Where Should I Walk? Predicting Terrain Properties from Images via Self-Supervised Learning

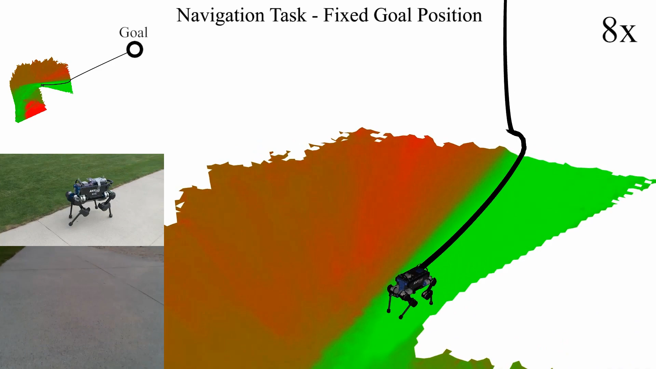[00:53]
The robot identifies a difficult to traverse sandpit and circumvents it to reach its goal while preferring asphalt over grass.